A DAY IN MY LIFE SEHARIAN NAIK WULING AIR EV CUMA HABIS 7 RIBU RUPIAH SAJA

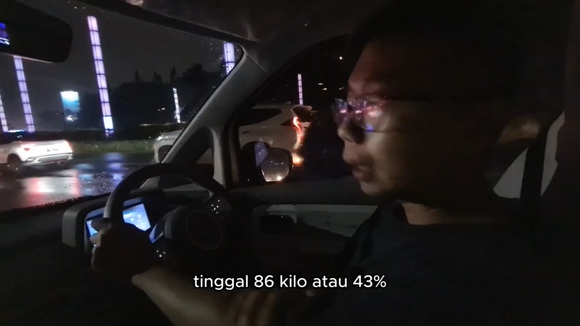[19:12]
Sekarang Kita range-nya tinggal 86 kg Atau 43% Jadi Itu yang 43% ya Jadi baterainya Gua bilang tadi Ini
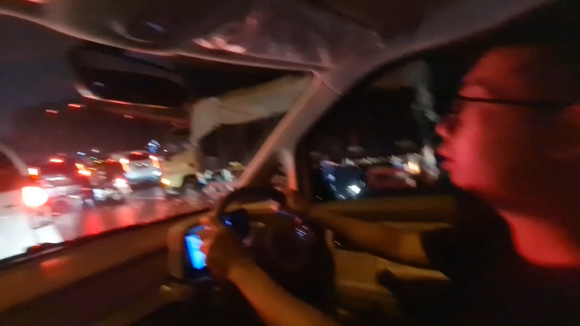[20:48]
kondisi jalan nya memprihatinkan jalan nya agak macet luar biasa